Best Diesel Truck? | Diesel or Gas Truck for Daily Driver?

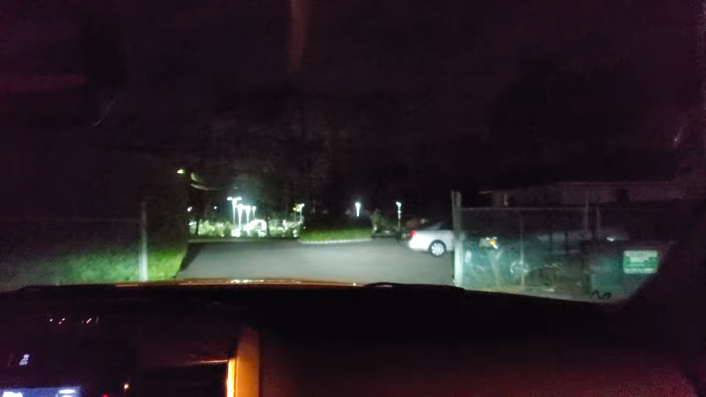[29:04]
So there's I think it got the lights like the Beamer when you turn. You have the ones that that follows. So if you go
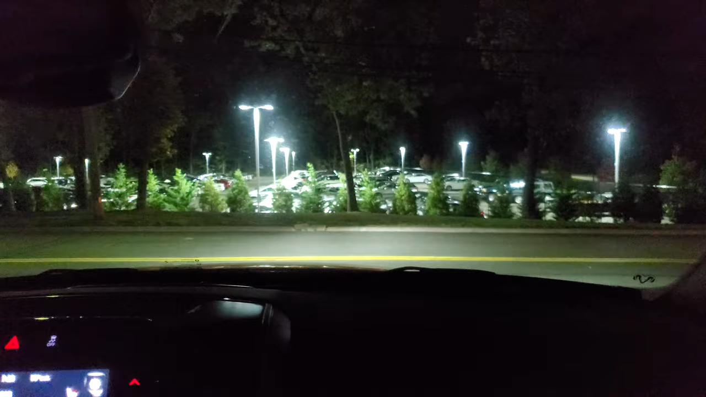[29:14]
left. Yeah, it do.
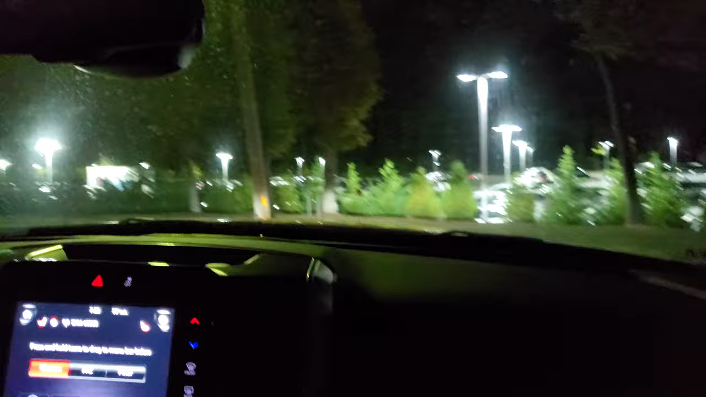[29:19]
I see it get brighter towards the left when you turn.